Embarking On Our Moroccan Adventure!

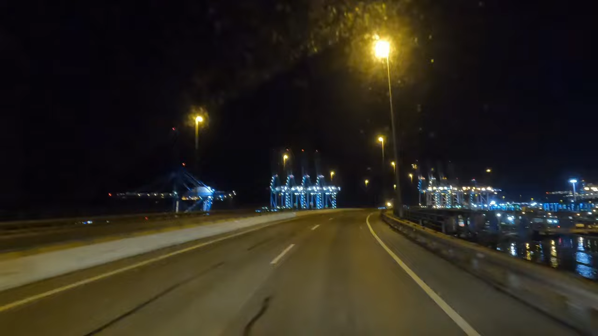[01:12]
So hopefully the next thing you'll see is us driving to the port. That is a lot of lights for a morning.